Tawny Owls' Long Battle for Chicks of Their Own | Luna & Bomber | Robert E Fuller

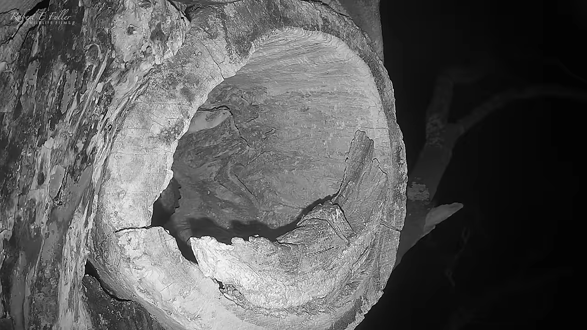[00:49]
Female owl Luna is first to head in. And a mate Bommer lands on the branch outside.
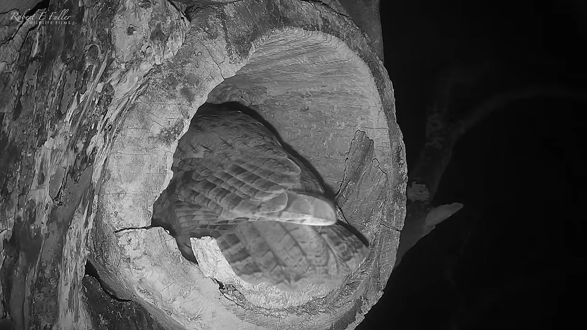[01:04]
This nest has been their choice for the past few years and they've had two clutches here.
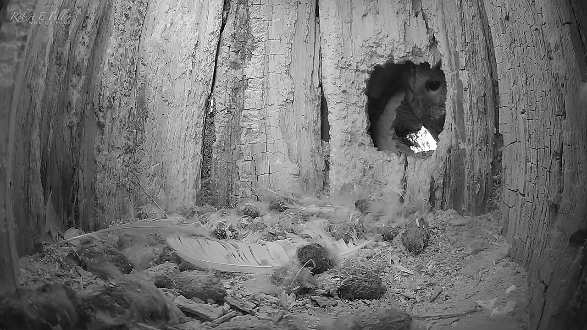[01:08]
Tawny owls are early nesters, so they're keen to stake their claim now.
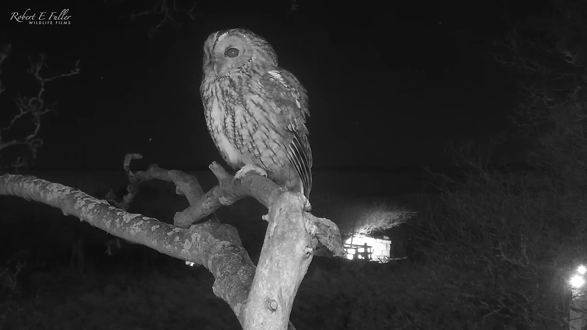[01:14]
Luna explores inside. But she's not best pleased by what she finds.
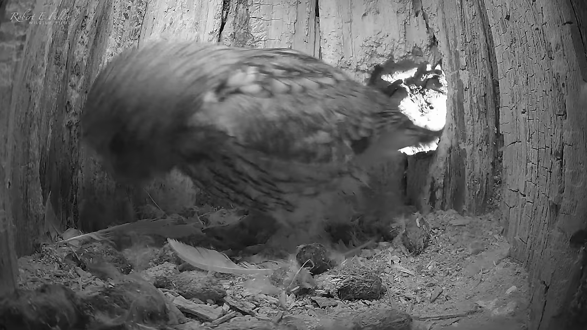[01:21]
These pellets and pale feathers are telltale signs of Bommer's been roosting in here. Last year, after the Tawny owls had finished nesting, female Bommer, Ilfie, moved in.
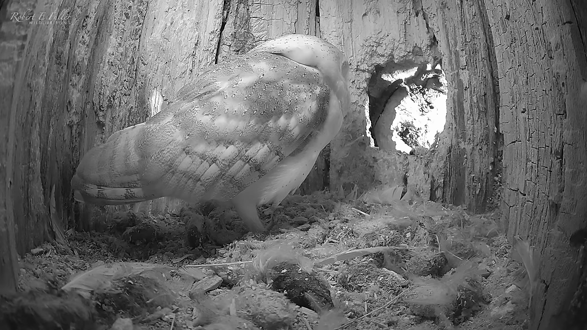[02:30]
As Gylfie rests in the evening, Luna lands at the entrance.
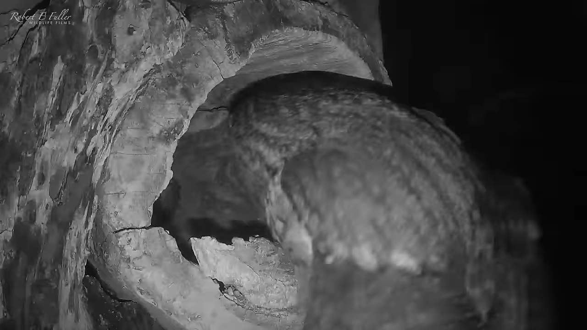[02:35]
Gylfie lunges.
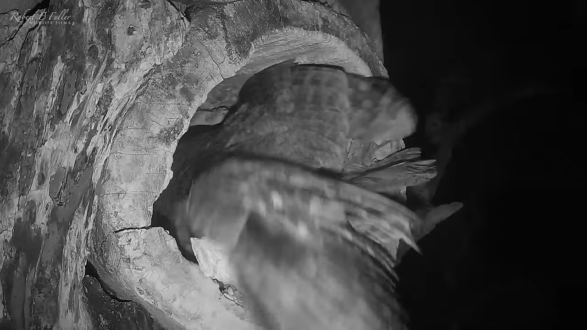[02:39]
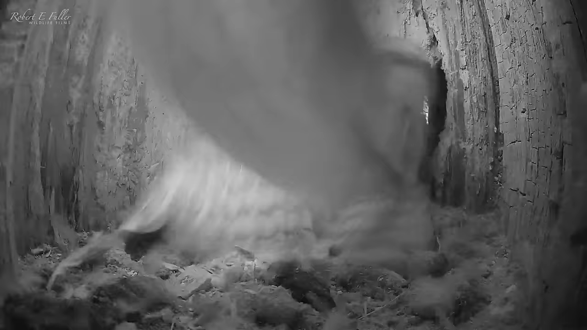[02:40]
And after a scuffle, Luna withdraws, hooting at the bar now. Before taking flight.
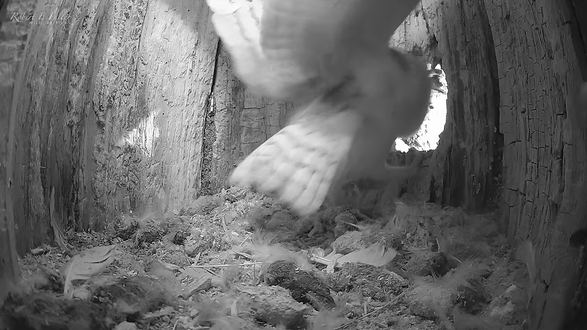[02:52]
Gylfie only just held her ground tonight. So when the coast is clear, she takes off too. And doesn't return.
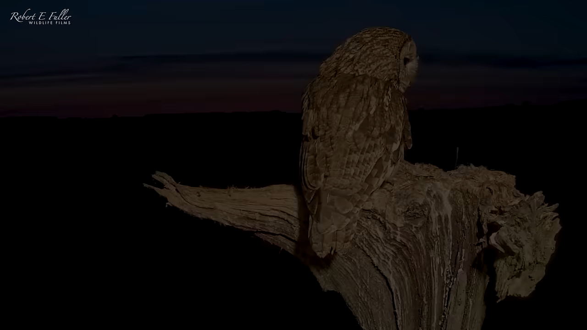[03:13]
The barn owls are ousted, and the Tawny owls secure the nest.
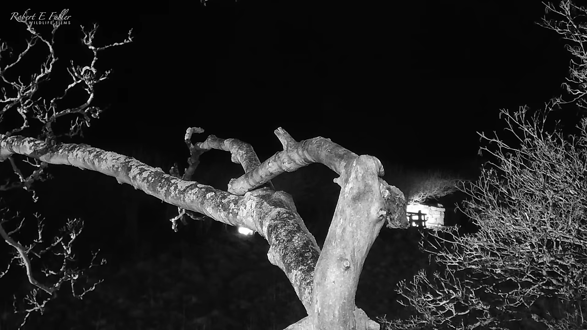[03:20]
The pair arrive together, and Bommer is first inside. He calls happily as he explores. Luna enters too, and it's fascinating to watch them interact.
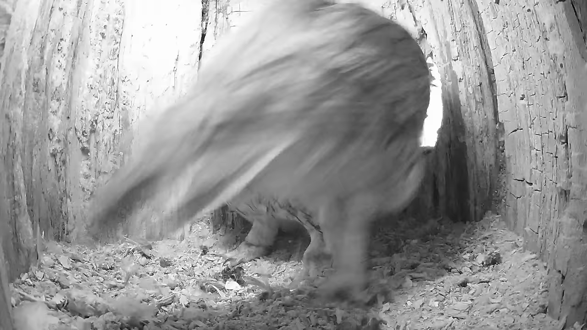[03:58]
When Bommer leaves, Luna digs her first scrape of the year.
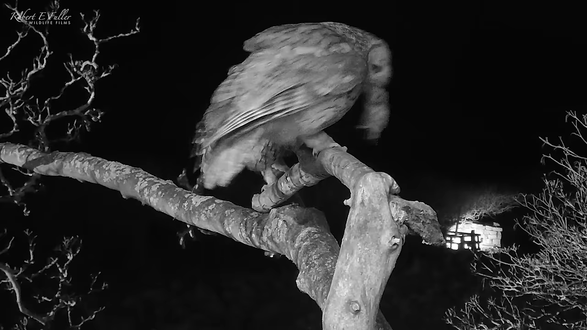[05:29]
He's making sure she's in prime condition.
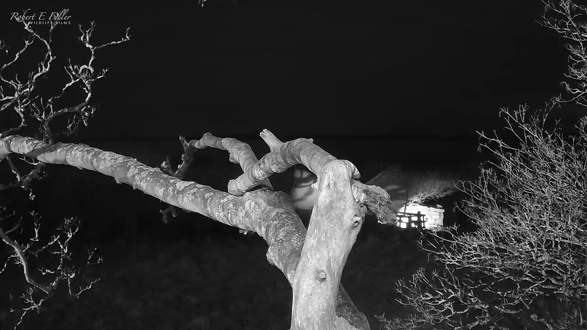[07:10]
Whilst the partner dryer keeps watch.
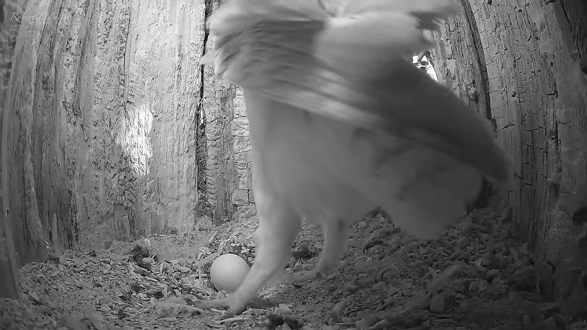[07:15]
Gylfi gently taps the egg with her beak, but doesn't harm it.
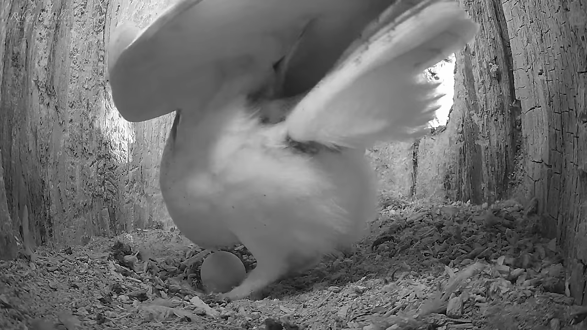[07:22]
She'll be thinking of laying soon herself. This is fascinating behaviour. It's like they're on a secret mission.
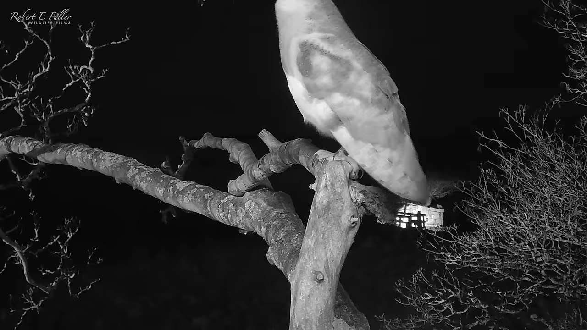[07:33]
Both barn owls leave. And Luna soon returns, not knowing she's had visitors.
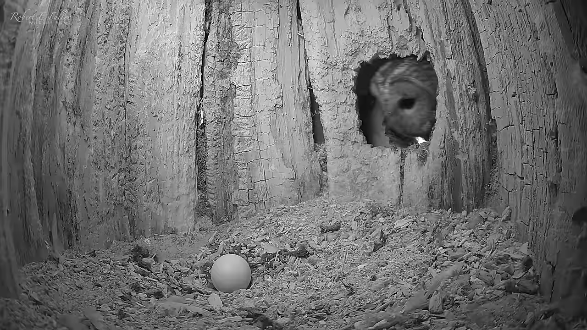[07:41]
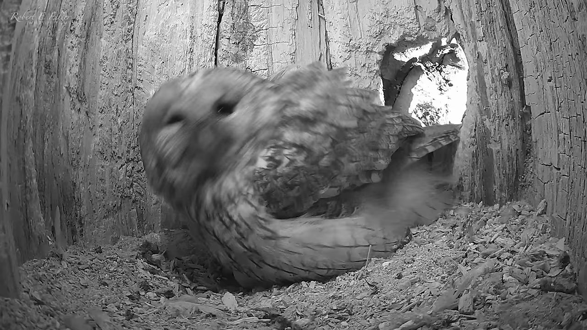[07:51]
Having settled back in, she calls out to her mate.
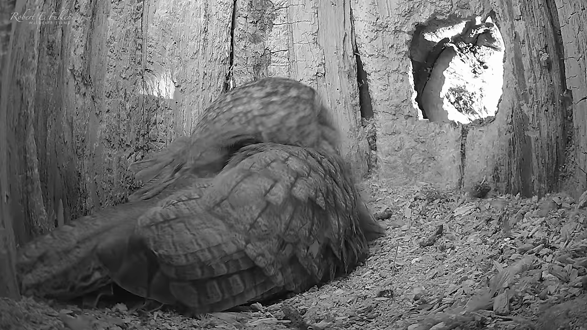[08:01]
And Luna soon arrives, delivering her vole.
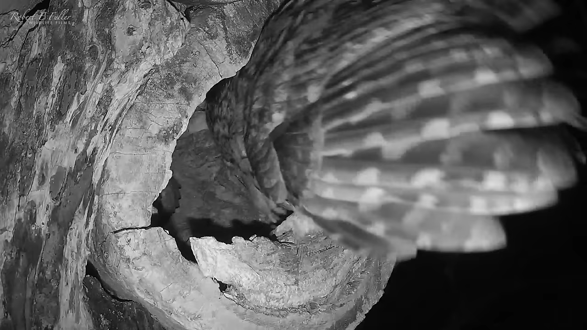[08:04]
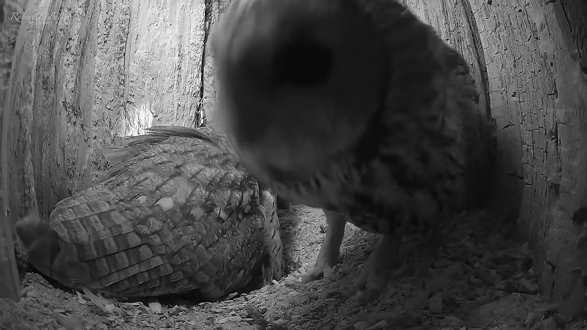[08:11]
But he leaves before seeing the egg.